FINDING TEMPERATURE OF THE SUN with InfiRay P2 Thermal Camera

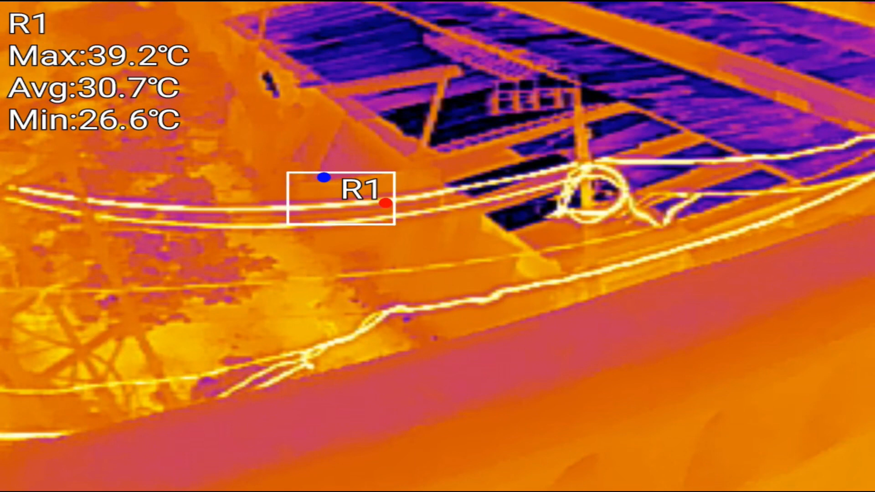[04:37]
On screen: max 39.2°C, min 26.6°C
the power cord once again 52 degrees it's very hot
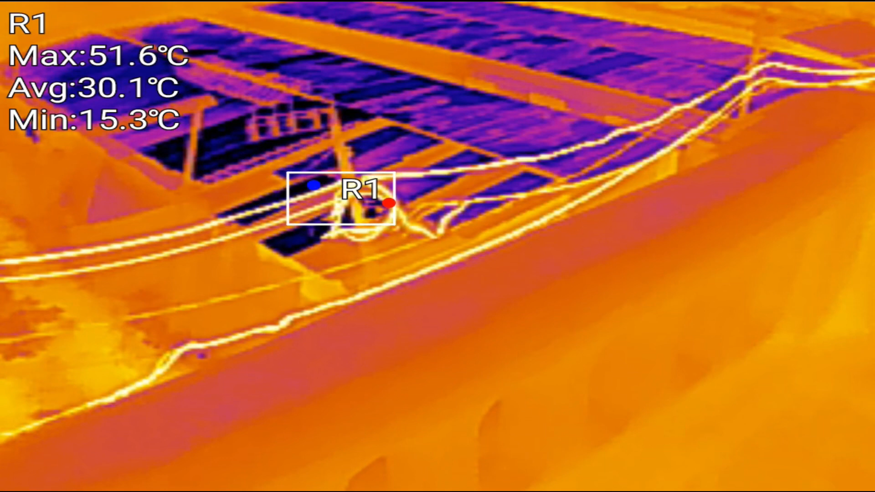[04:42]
On screen: max 51.6°C, min 15.3°C
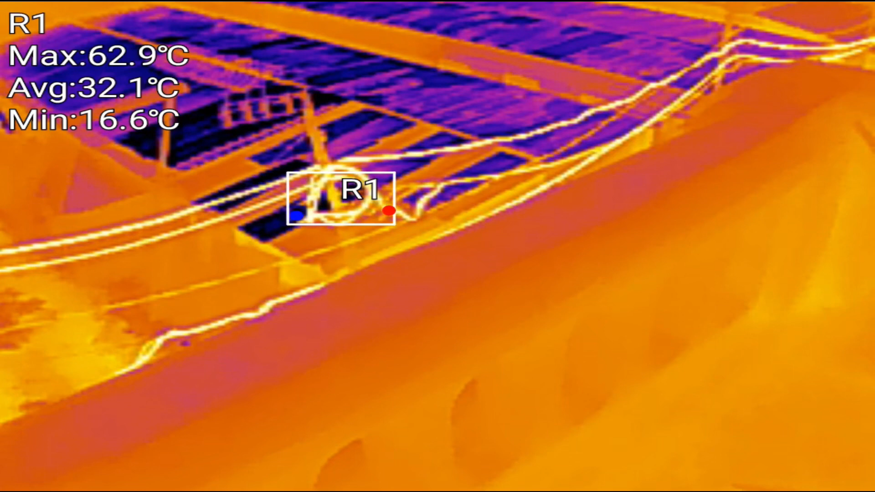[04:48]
On screen: max 62.9°C, min 16.6°C
71 degrees seems like there is some kind of short circuit so
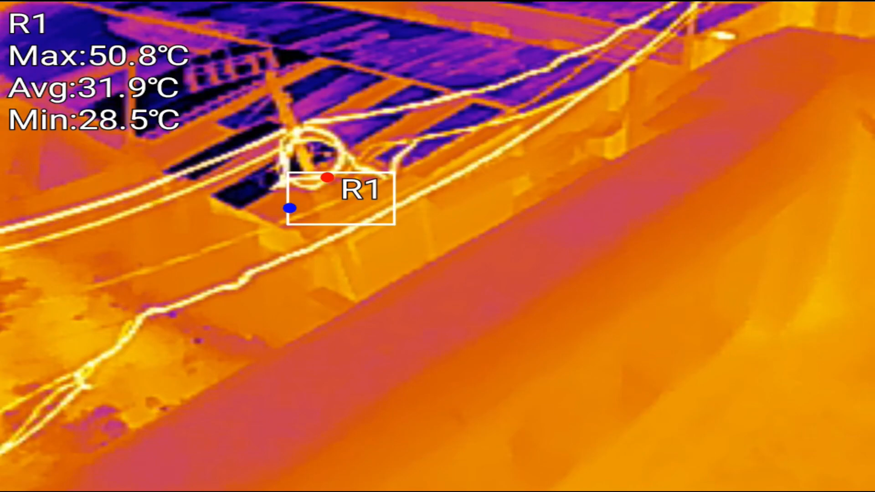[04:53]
On screen: max 50.8°C, min 28.5°C
that's the fault that we have seen let's
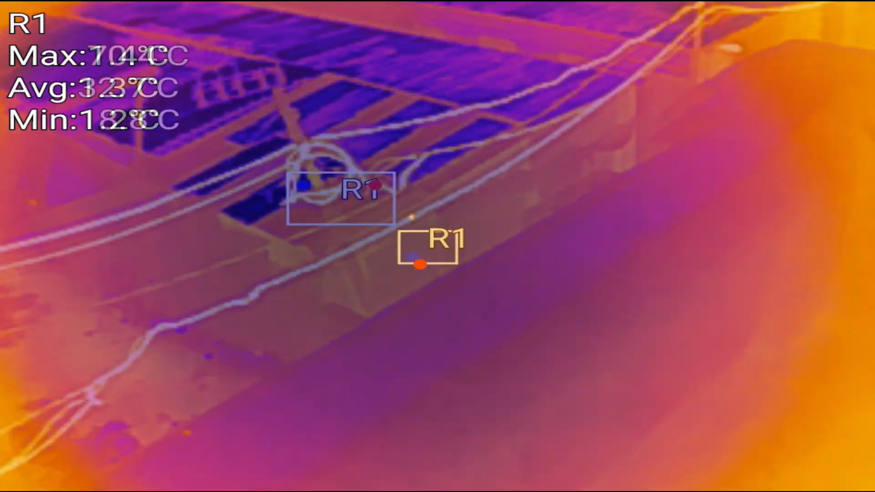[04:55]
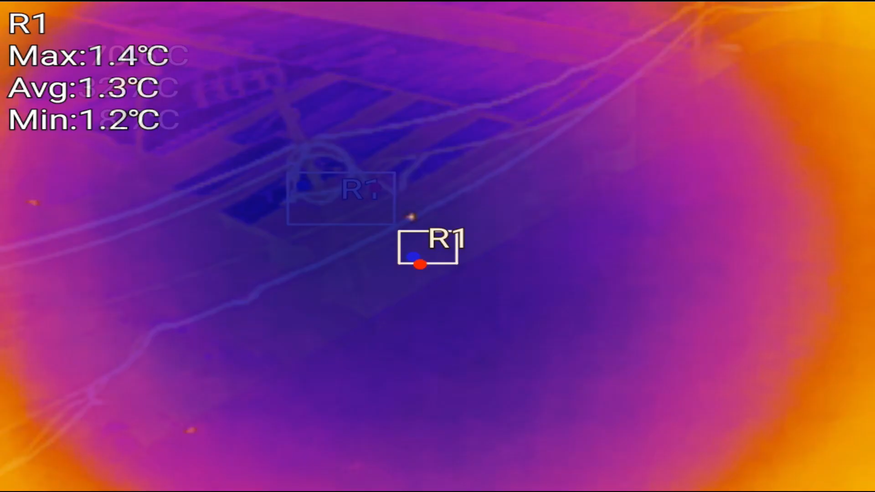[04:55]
On screen: max 1.4°C, min 1.2°C
try the temperature of the sky let's
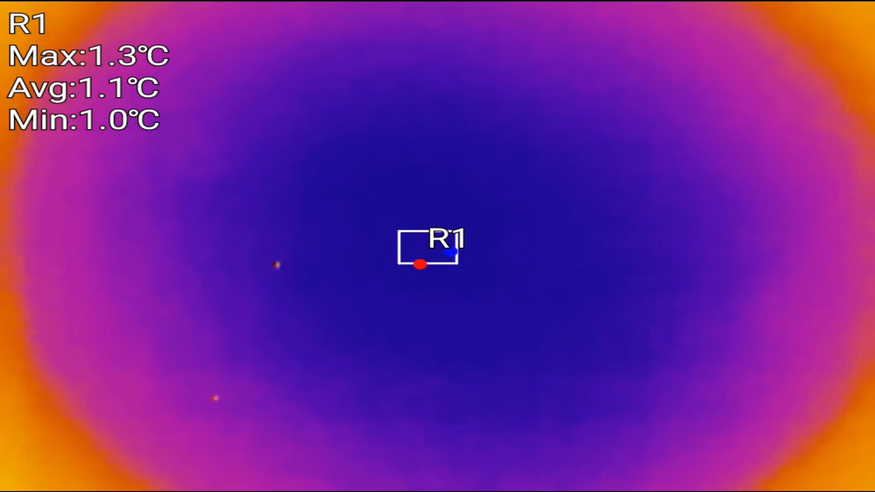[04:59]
On screen: max 1.3°C, min 1.0°C
bring it to the center oh one degrees
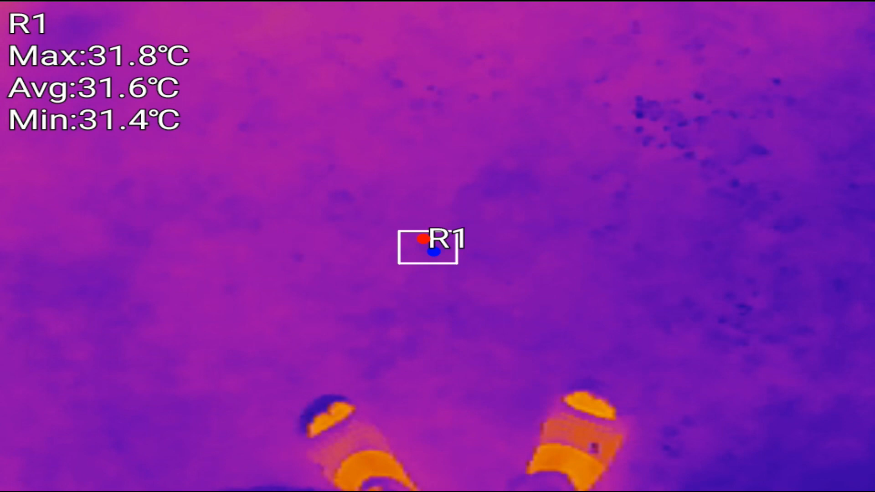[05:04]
On screen: max 31.8°C, min 31.4°C
and temperature on the ground is 32 degrees so now it's time to measure the temperature of the sun
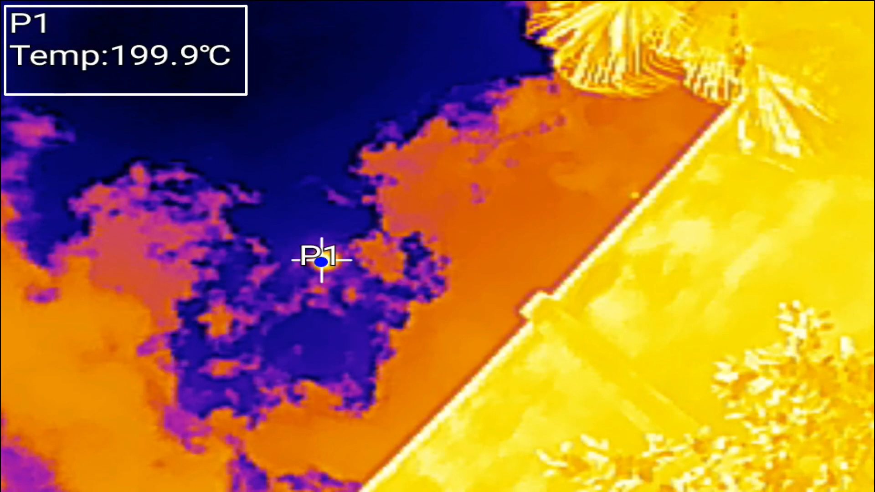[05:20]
On screen: spot 199.9°C
maximum it can measure it can measure up to 170 degrees so it is showing 199 max that is so cool please note that it's overall temperature measuring
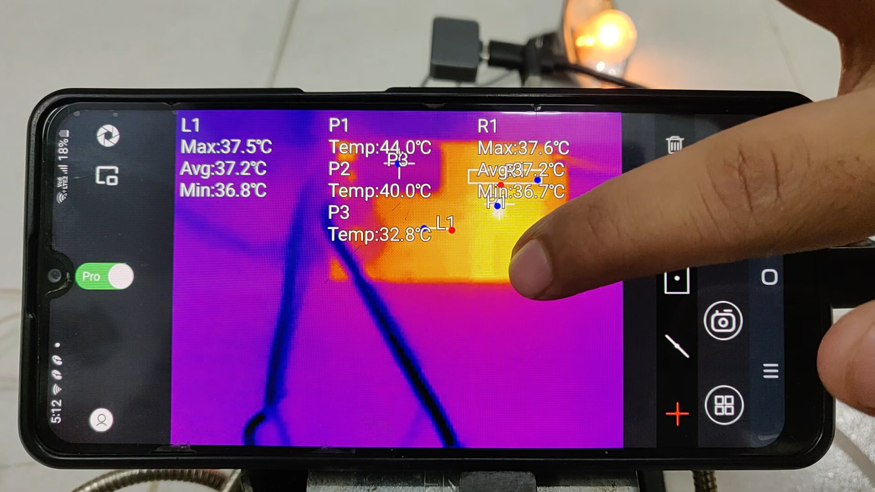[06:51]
37 and point temperature is the highest and point temperature is the highest it is 44.3 degrees so you will have to remove some points after that let's remove the point one first okay line it's removed box point it
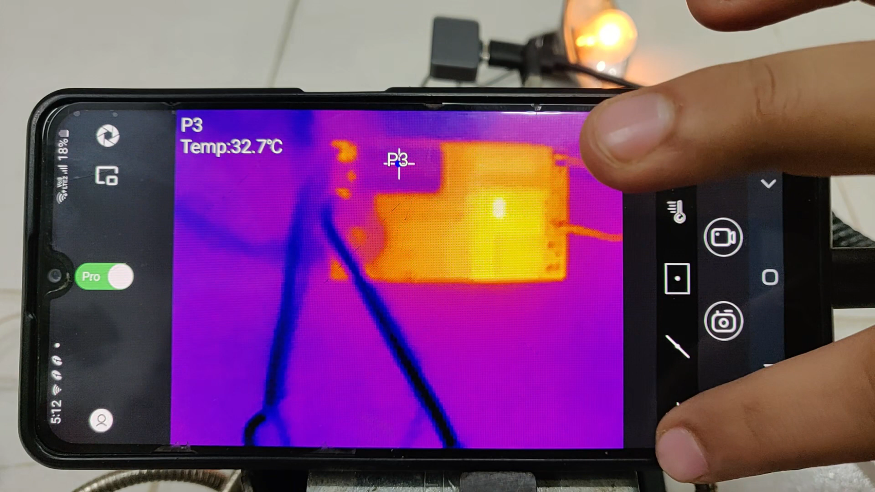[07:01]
On screen: spot 32.7°C
has to be red so this is how you are going to remove it now let's see you want to have a picture an actual picture an actual picture how it looks so you can also set it so this is the circuit we are actually looking at we can remove it from here next is this temperature it is going to show you the full range of the surrounding
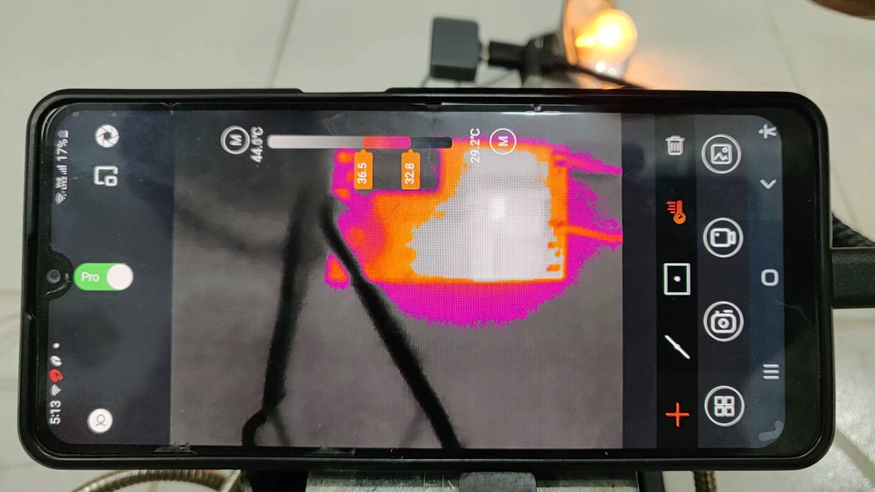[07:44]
On screen: scale top 44.0°C, scale bottom 29.2°C
so 29 degrees to 44 degrees so 29 degrees to 44 degrees and again you can manage it from here next this is for taking a snapshot picture saved successfully and this is for video recording you see the recording has started stop video saved successfully and this shutter you see this is for calibration
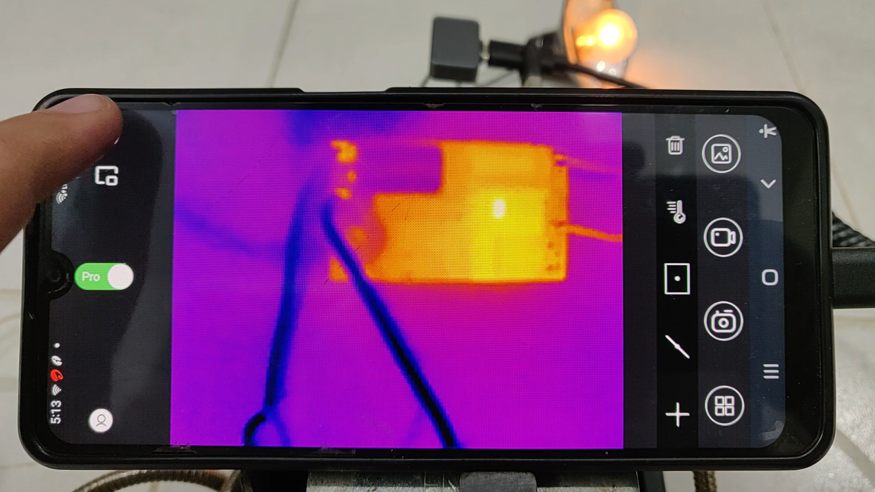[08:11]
you see calibration successful so this is how you are going to use this application now